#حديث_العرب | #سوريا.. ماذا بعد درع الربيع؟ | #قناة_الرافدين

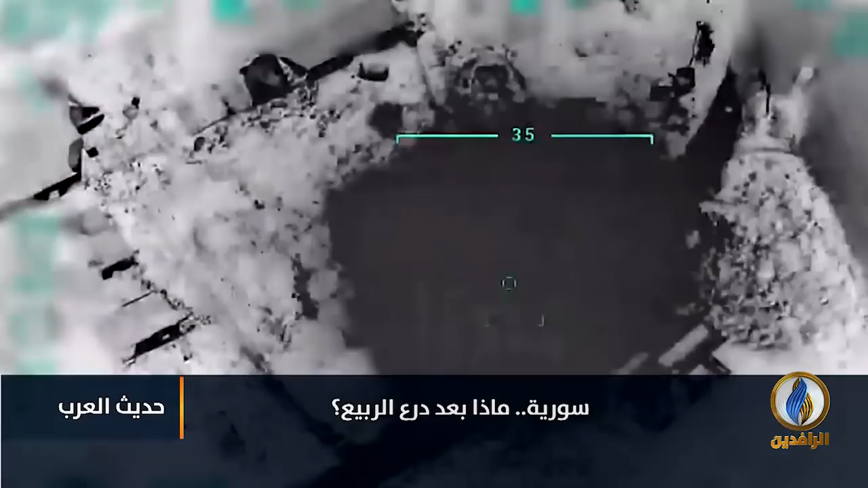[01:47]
الربيع فأسقط للنظام طائرتين مقاتلتين ودمر
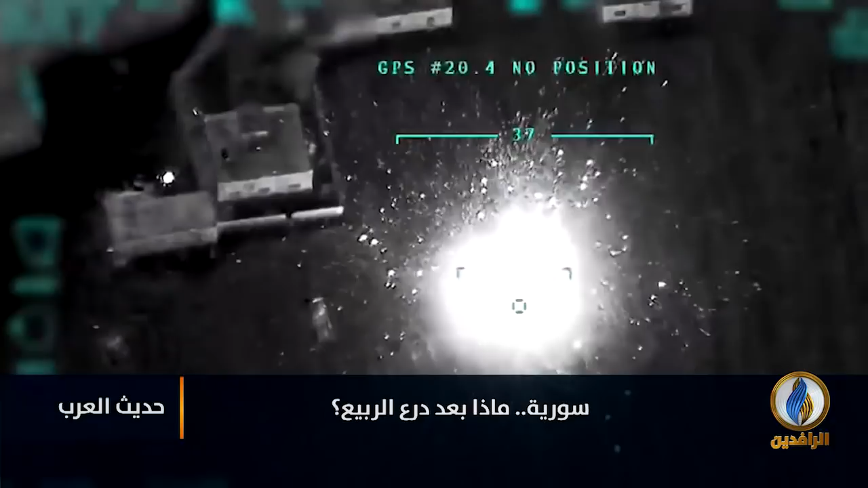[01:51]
ثلاث منظومات للدفاع الجوي وأخرج مطار النيرب العسكرية في
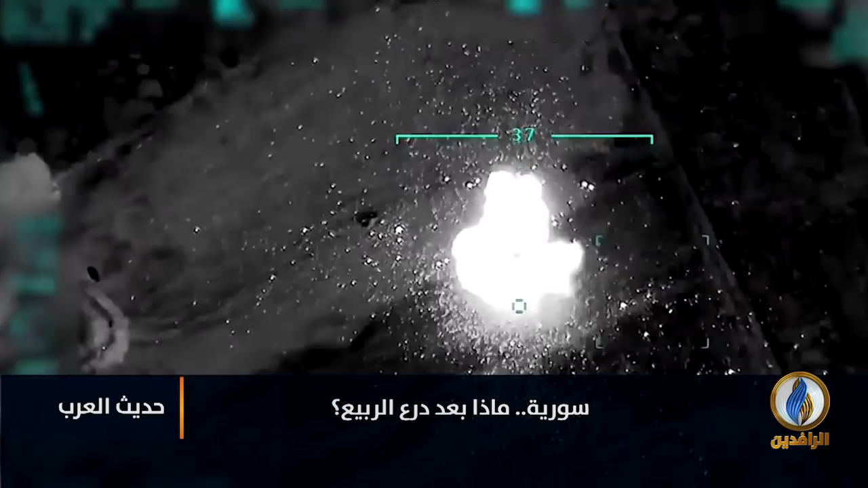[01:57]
حلب عن الخدمة بعد قصفه بطائرات مسيرة تركية وقتل